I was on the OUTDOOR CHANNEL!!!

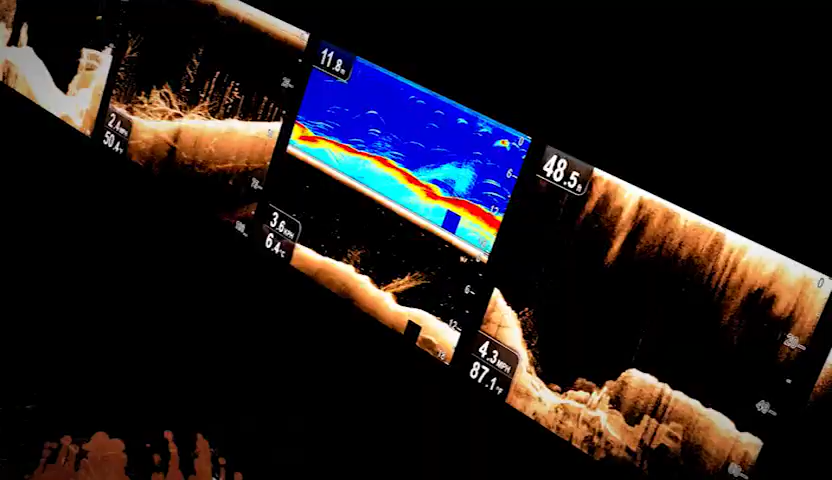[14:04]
I switched to Raymarine Chirp Sonar to see
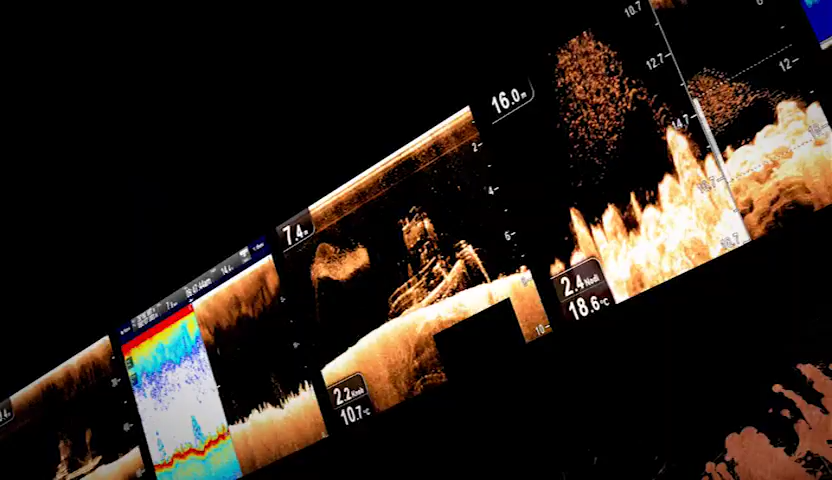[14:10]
structure so sharp and fish targets so clear, it's like reality.
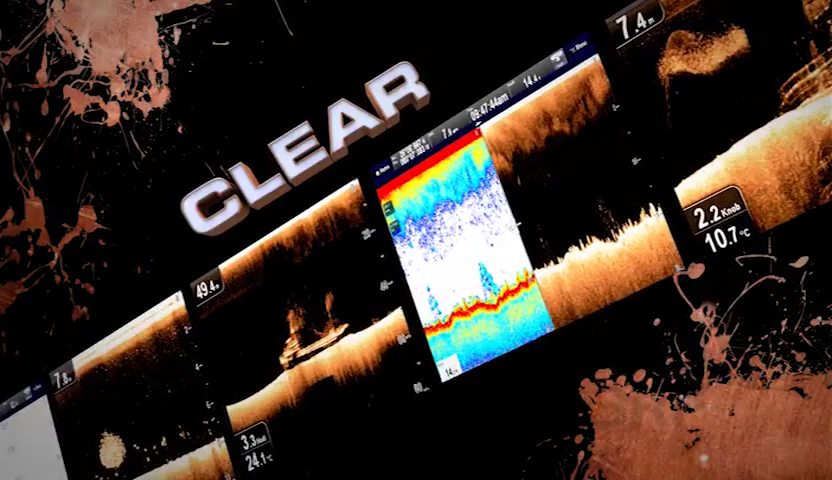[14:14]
So don't lose faith in your sonar again.